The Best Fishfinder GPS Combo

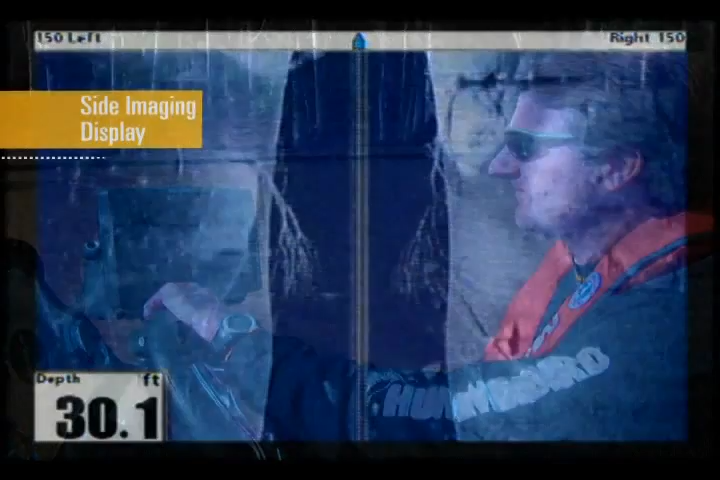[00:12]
On screen: depth 30.1 ft
In this example, we are moving slowly into a finger of a reservoir when our side imaging display shows a
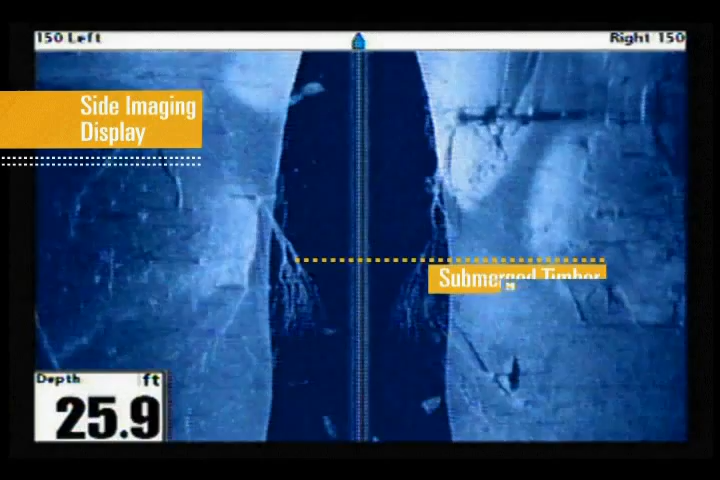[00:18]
On screen: depth 25.9 ft
large piece of fallen timber with many intertwined branches. We also see the bottom contour and
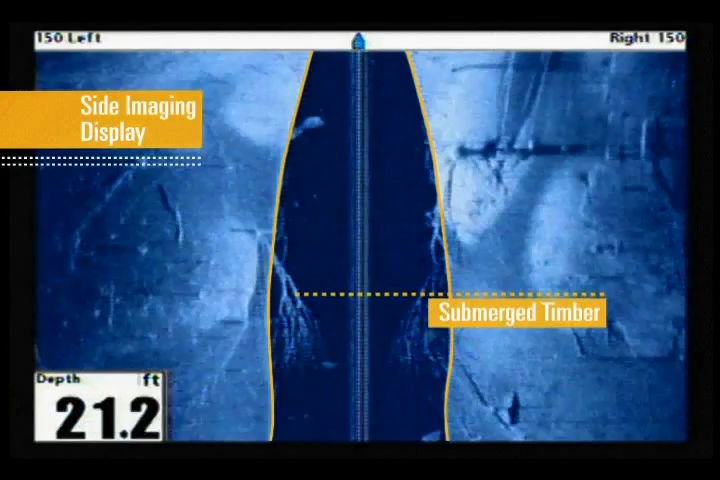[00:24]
On screen: depth 21.2 ft
can tell how the timber is oriented with a steady rise toward the shoreline.
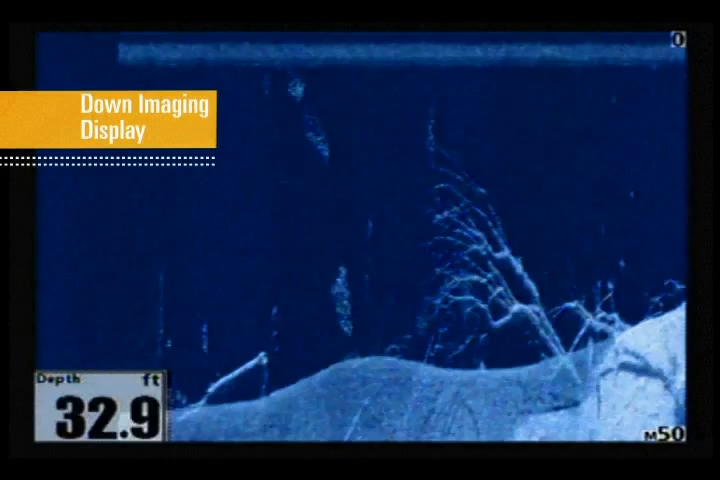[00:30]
On screen: depth 32.9 ft
Switching to down imaging gives us another view of this area. We quickly see the depth at which the highest branches are reaching, and easily see where the individual branches are located in relation to the trunk and bottom contour.